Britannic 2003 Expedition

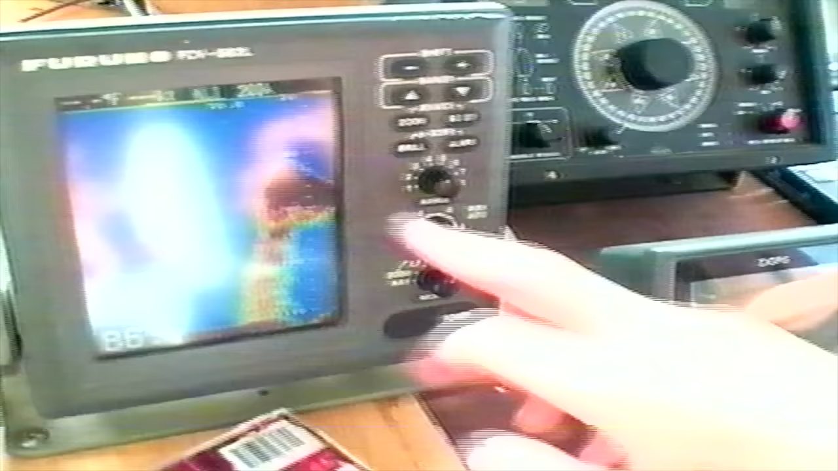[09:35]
You can see as the top section is all solid and then inside basically it's hollow.
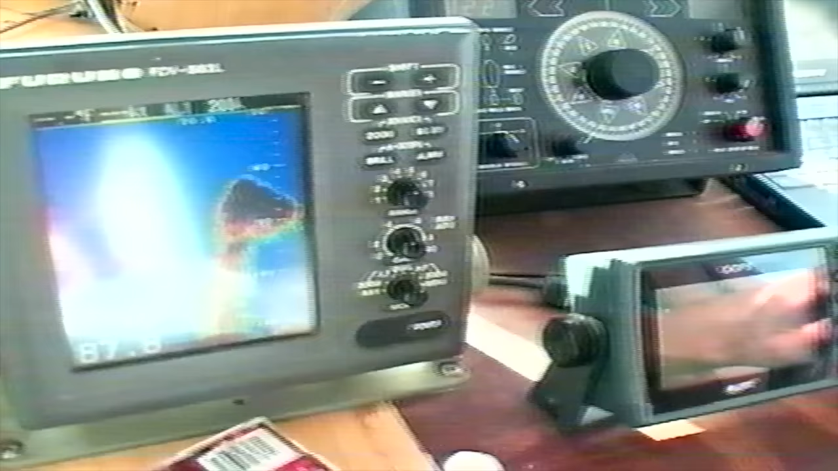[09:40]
The sound is telling me that we're still running over the wreck.
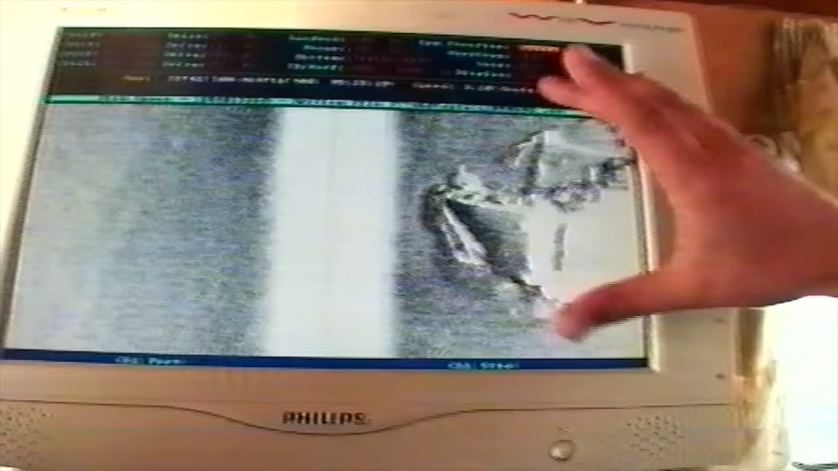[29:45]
It's a bit stretched because we're traveling very slowly.
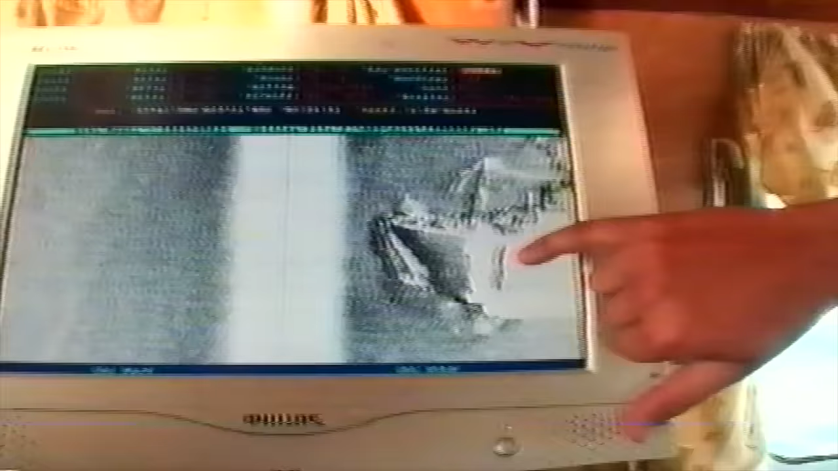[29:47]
There's the split in the side. That's a magnificent shot when that's cleaned up.